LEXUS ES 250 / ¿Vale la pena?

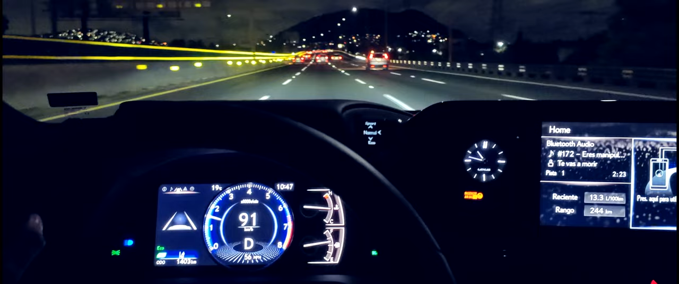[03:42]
luces altas inteligentes y control de crucero con radar dinámico.